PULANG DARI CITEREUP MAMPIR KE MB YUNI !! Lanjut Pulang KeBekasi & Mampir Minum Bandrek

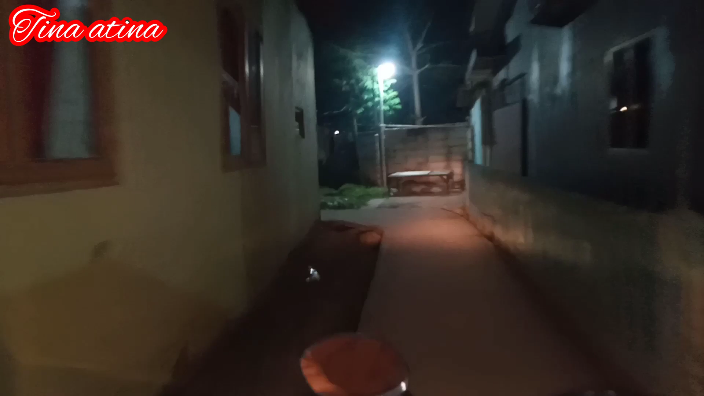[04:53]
Dan ini Mbak Tin udah sampai di gang ya teman-teman, ini udah sampai di rumah.